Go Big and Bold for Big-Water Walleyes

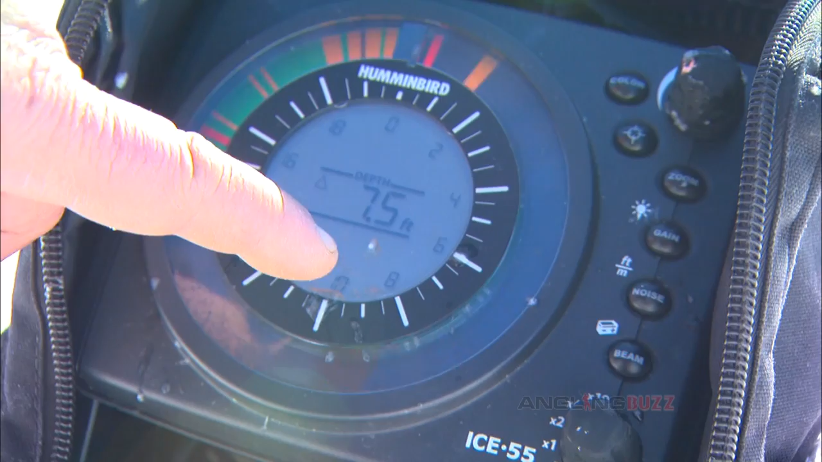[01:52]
On screen: depth 7.5 ft
That's just a little guy. You just darted up. I like to leave that space. See him go down there? Yeah. That's so cool.
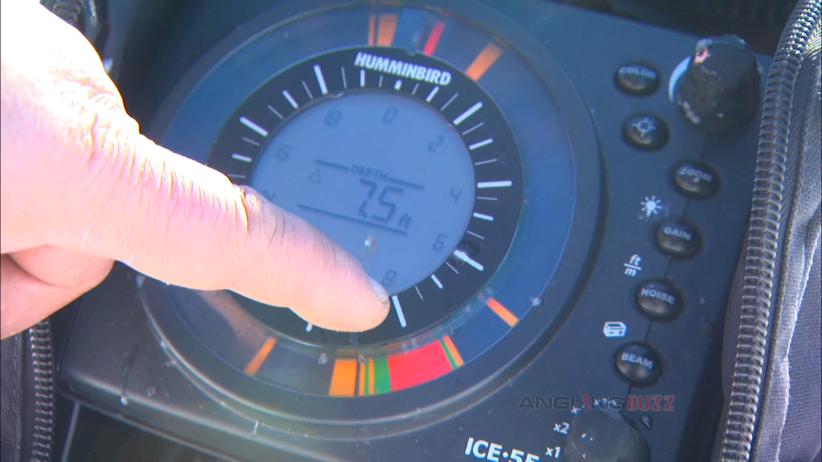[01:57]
And a lot of times these fish will come and they'll sit there, if they don't bite, just lift it up a little, lift it up, lift it up, and give it a quick little twitch.